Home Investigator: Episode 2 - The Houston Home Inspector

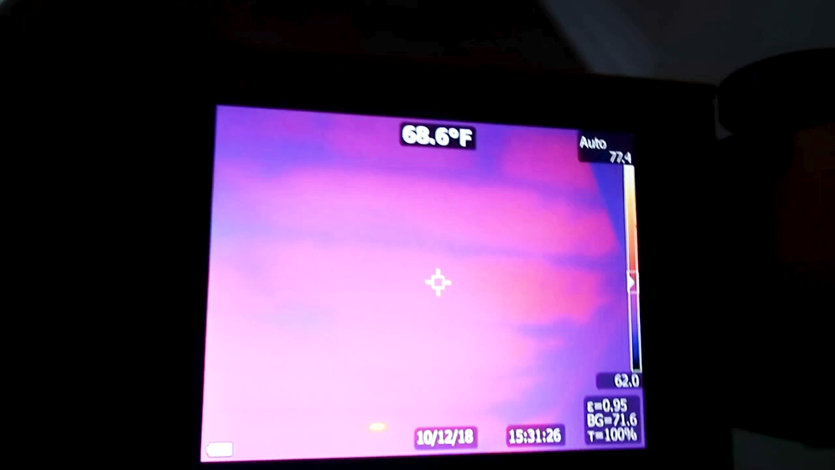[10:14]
On screen: spot 68.6°F
This is what it looks like. Uh, the missing insulation below the attic area with no insulation,
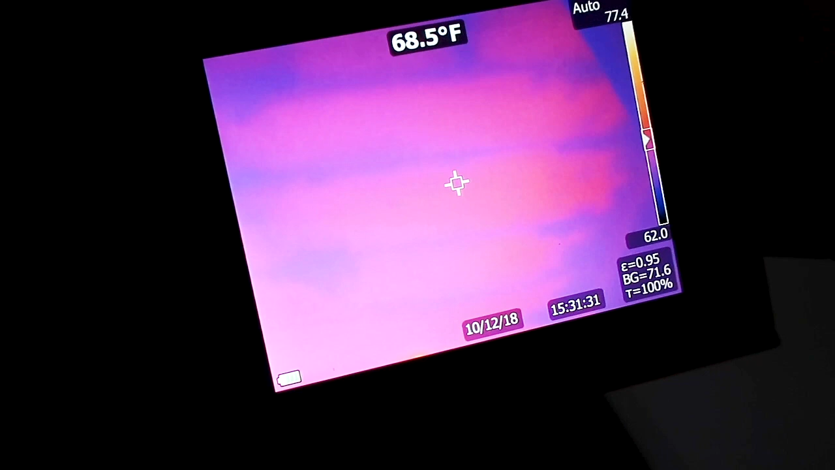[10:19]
On screen: spot 68.5°F
but also look at this too.
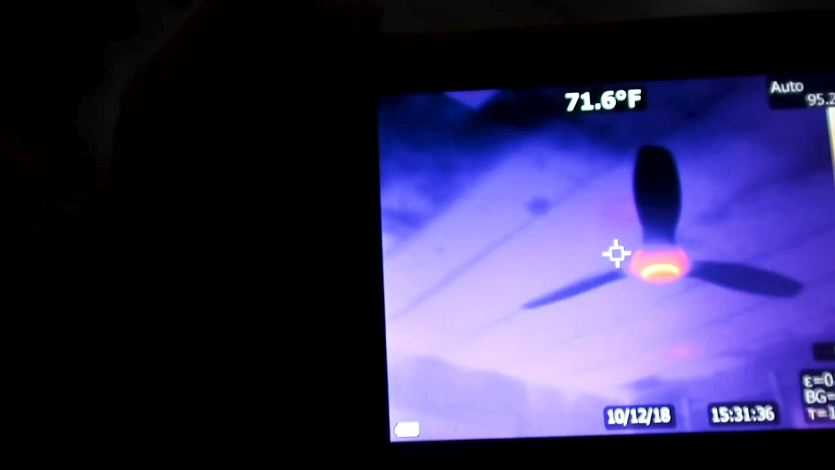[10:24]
On screen: spot 71.6°F
So as soon as you get the fan in there, the camera auto calibrates and it's actually a little, not anymore, but it is a little harder to see. So you can see it's calibrated to that. You get it out of the, and then it shows up a little bit.
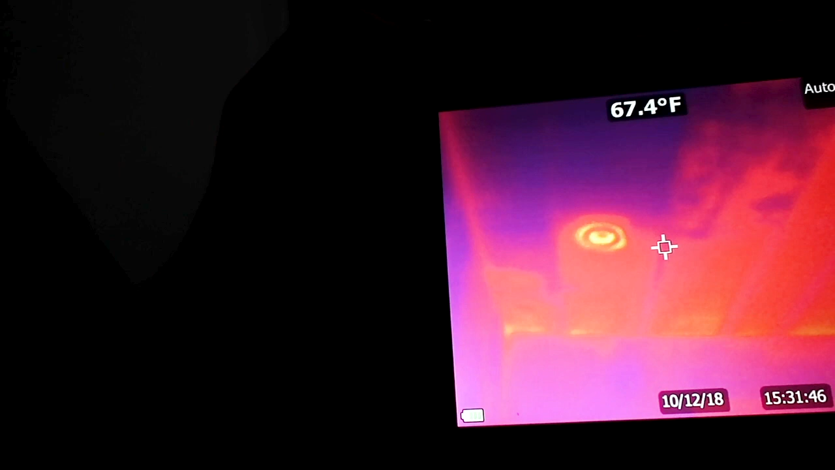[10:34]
On screen: spot 67.4°F
So you want to keep that in mind when you're using your FLIR camera,
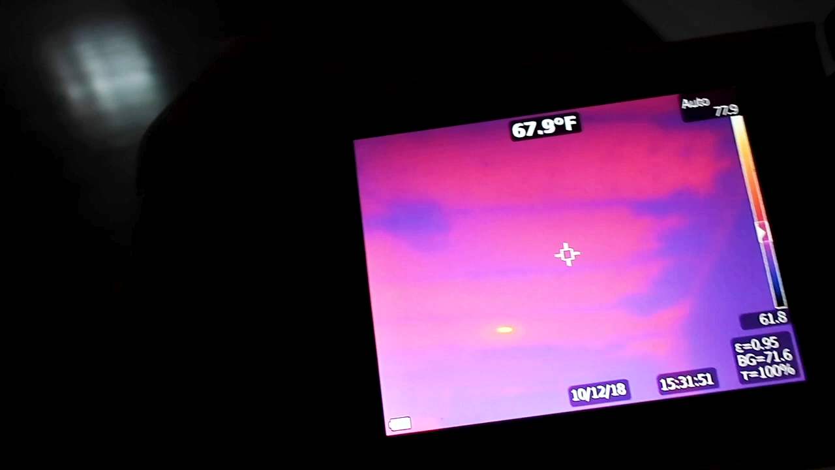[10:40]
On screen: spot 67.9°F
you want to try to keep out those hot spots so you can pick up that FLIR infrared camera. This is a fluke.
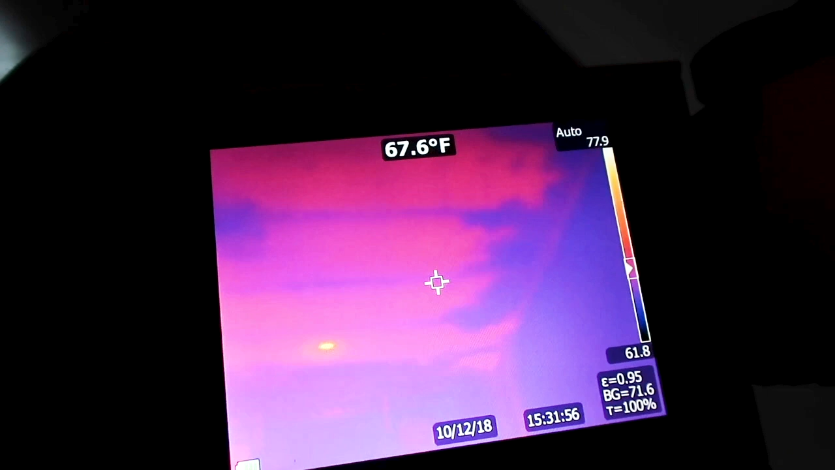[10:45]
On screen: spot 67.6°F
They're going to get mad, but you can see what it looks like, but come over here.
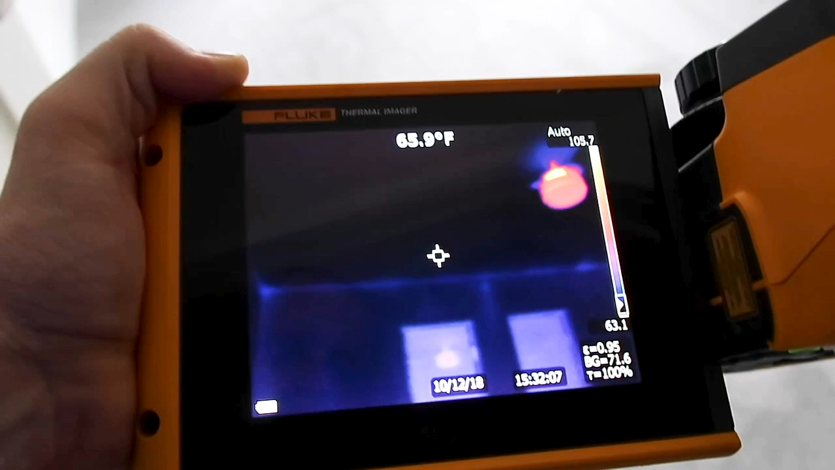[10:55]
On screen: spot 65.9°F
So you can see there's insulation over here compared to over there.
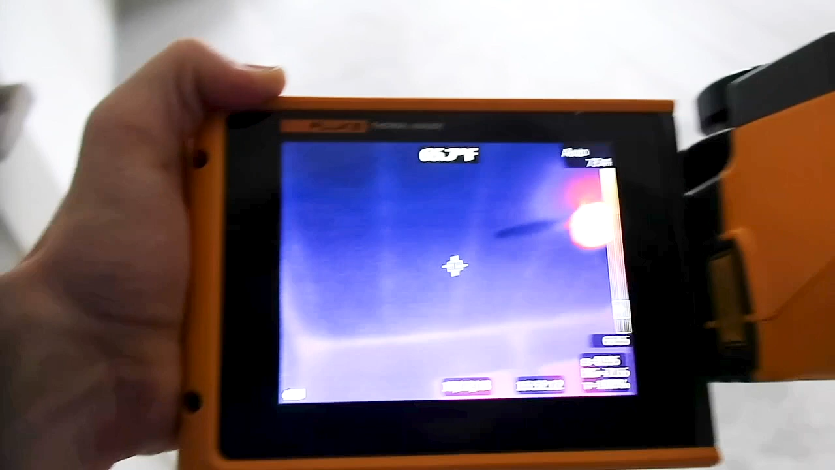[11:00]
Look again.
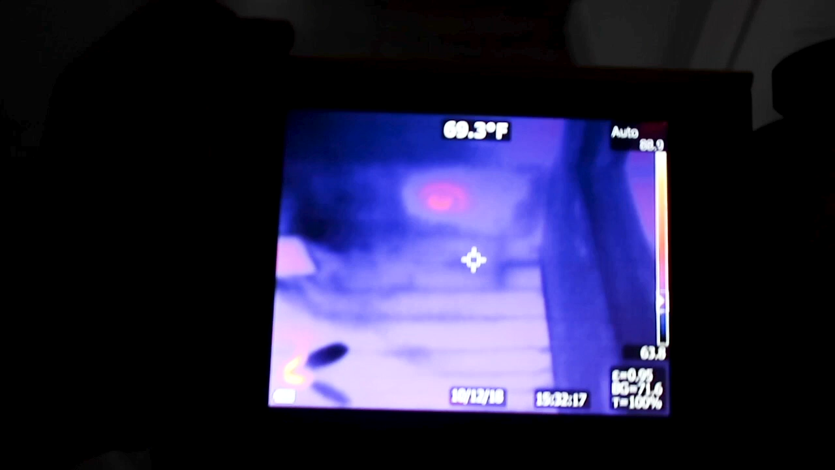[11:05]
So the biggest way you get experience with these cameras is you just practice and you use them in the field and get,
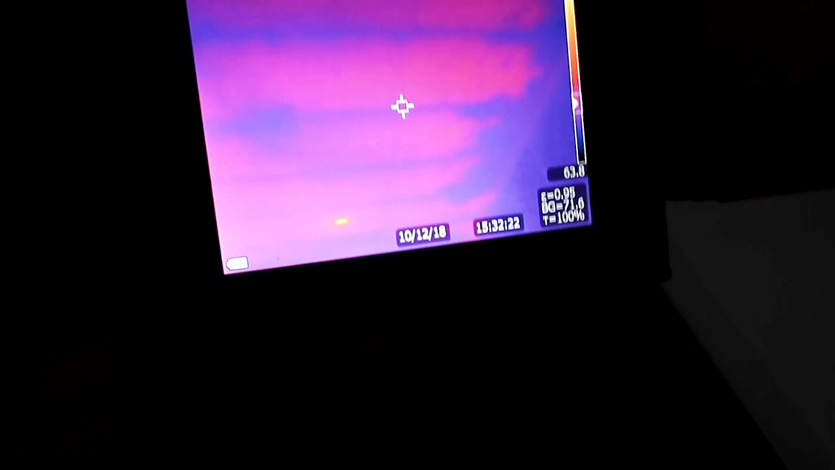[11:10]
get used to the readings you get back to make the right judgment calls.